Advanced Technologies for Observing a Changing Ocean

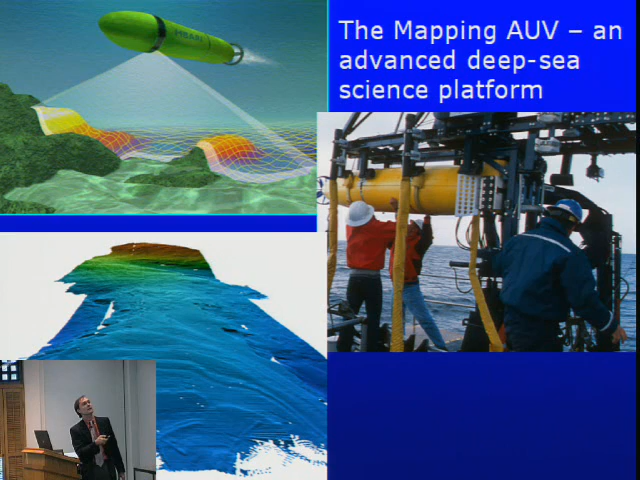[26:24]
So we went in and created a high-resolution map with the vehicle, and here it is getting deployed off of the back of our vessel. And you can see that this is a pretty large, by my standard, a pretty large AUV. And the reason it's large is because that's what it takes in order to carry those various sonars on board. The wavelength of sound in ocean is one of those physical constraints so far we haven't really been able to get around. And that vehicle actually came from an Arctic program.